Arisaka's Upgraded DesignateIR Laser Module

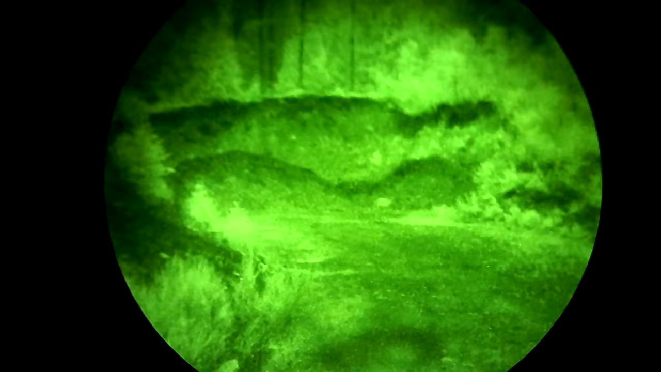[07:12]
The reason I think that they're slightly less is because probably manufacturers don't want to accidentally have their manufacturing tolerances put them over the limit and into potential legal jeopardy. For some reason that I don't quite fully understand, the output of the dual-beam DIR-V,
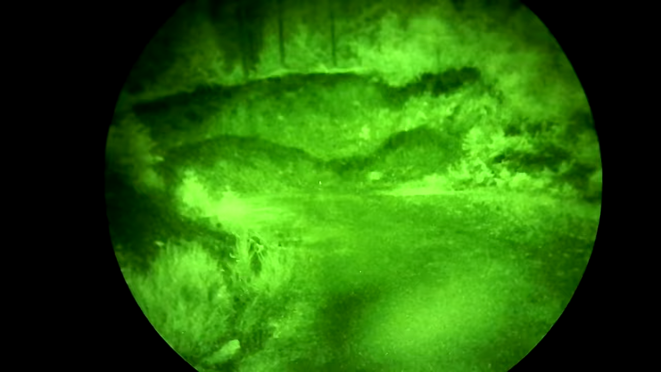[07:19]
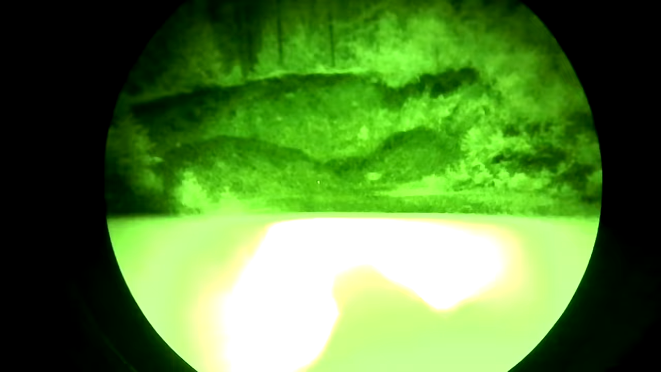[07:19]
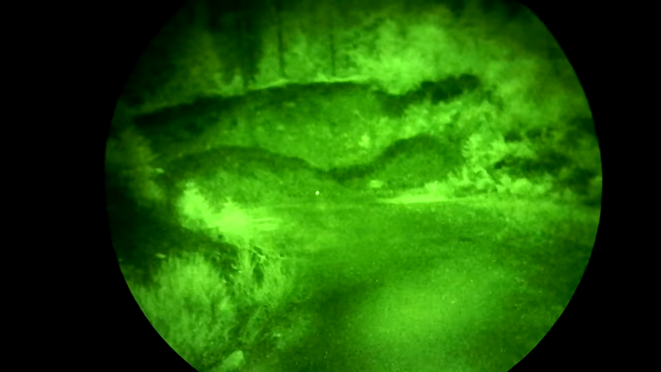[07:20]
or at least the relatively early production version that I had,
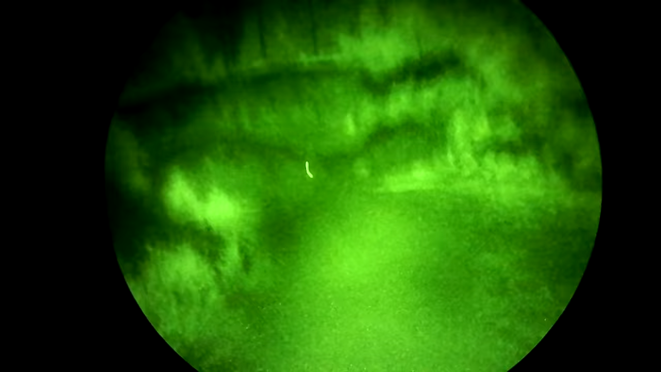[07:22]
was also 5 milliwatts of infrared output. That is a lot of output for an IR laser.